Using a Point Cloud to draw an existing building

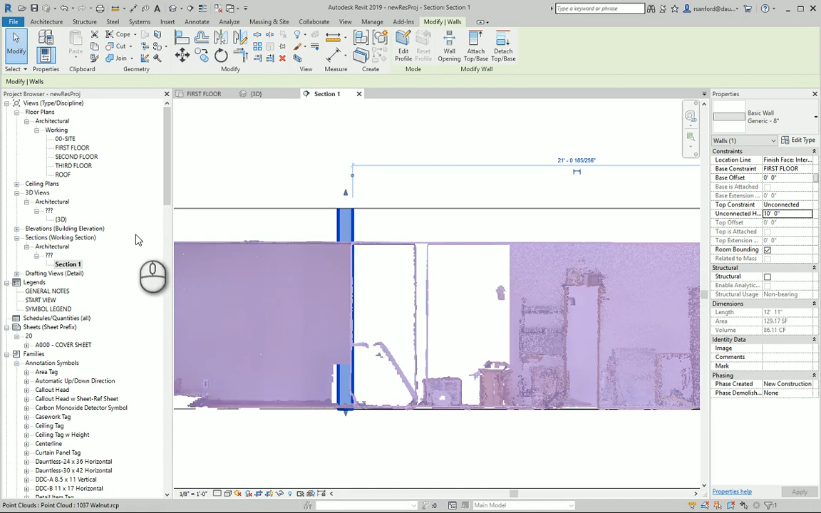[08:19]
like the area and the volume numbers, change automatically. So it all happens in real time here. So very handy. And here I'll even switch to the 3D view. And let's turn off the section box. Give me one second.
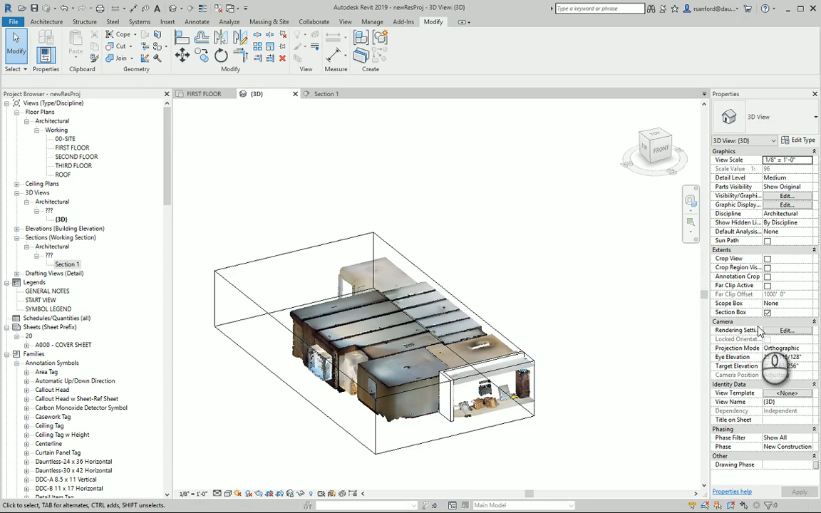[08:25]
Boom. And now you can see that these walls are starting to, you know, are shown – you know, are in three dimensions as well. Oop, hold on. I was trying to bring them down to that 7 foot 8 dimension.
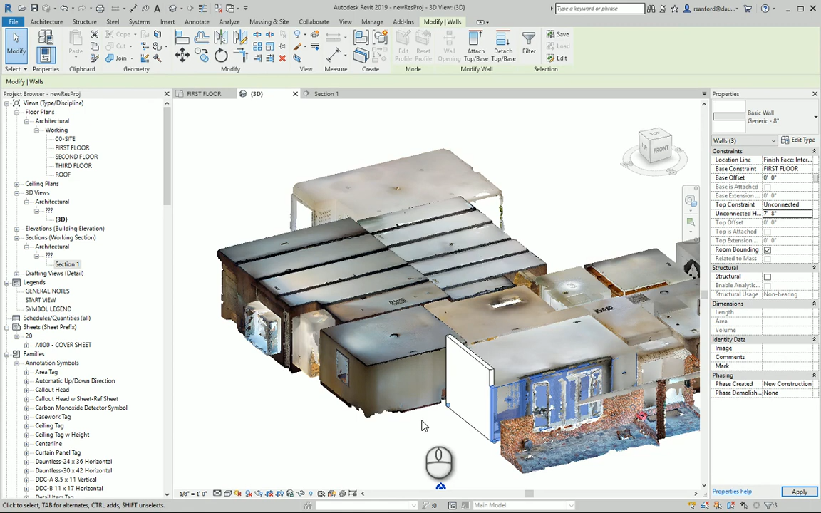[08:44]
There we go. Oh, and this one needs to go to 7 foot 8 as well.